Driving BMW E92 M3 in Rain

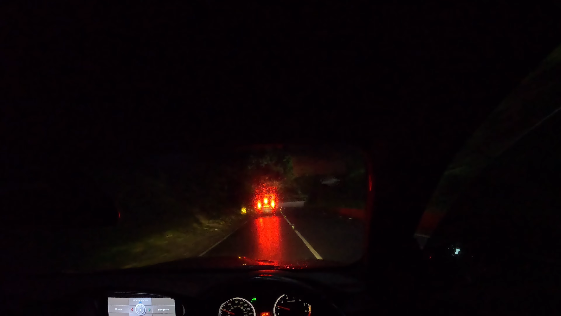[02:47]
corner Are my lights even on?
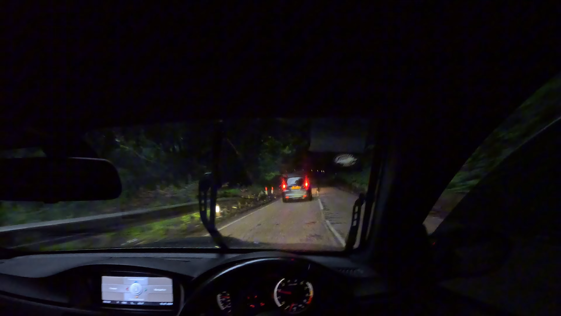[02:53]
I think they are These corners are nice but I think I could easily ride my car off around these corners Let's see if it's slippery Let's see if it's slippery if the traction kicks in it
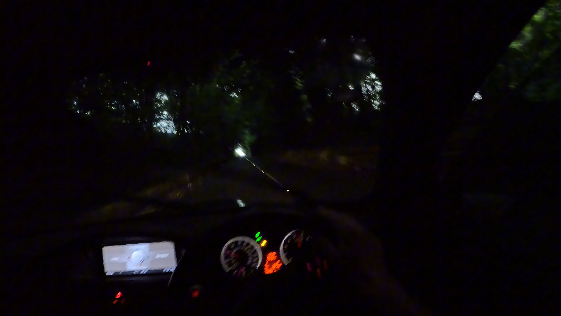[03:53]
Okay Okay Traction off Second gear Nothing gonna happen either